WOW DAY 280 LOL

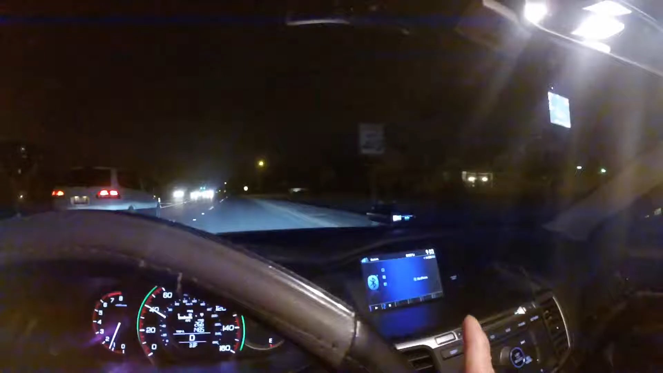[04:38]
or I see the police radar, the speed is over there. If you see up here, is there, or I see my phone when I use my GPS Waze.